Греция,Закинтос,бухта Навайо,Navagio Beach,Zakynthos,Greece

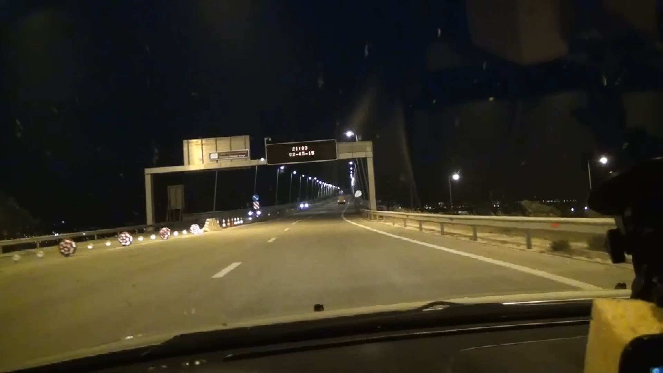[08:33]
Время шоу у нас тут 21.03. За 13 евро 20 копеек едем через море по мосту. Вот как бы и все, да, через Ионическое, Луковое море. Я там развил одну теорию, это самое вообще. Онион это Лук, но Иониан Си было написано. Луковое море.
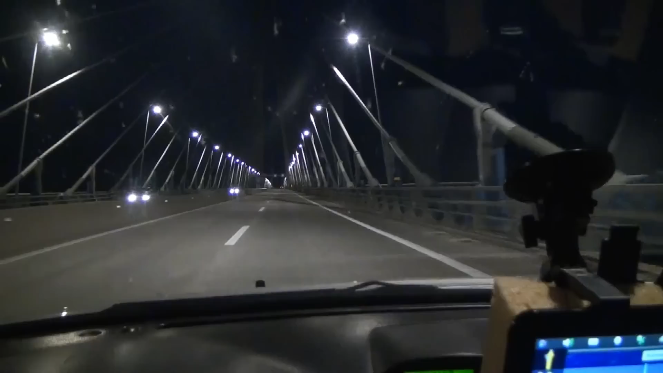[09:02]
Не вижу ничего. Блин, как-то вот хочется насладиться на 13 евро этим незабываемым путешествием. Мост такой.
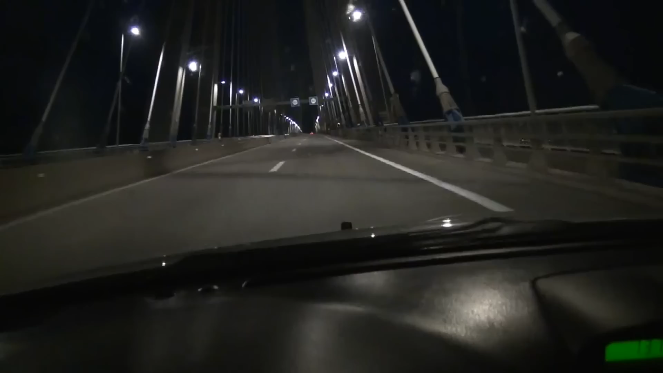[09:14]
Это все видно, это самое просто, что мы как бы попали на него затемно уже, хотелось засветло. Вроде как километров 5 он по длине, вот мы летим над морем. Все, все достопримечательности на 13 евро 90, а 20 центов.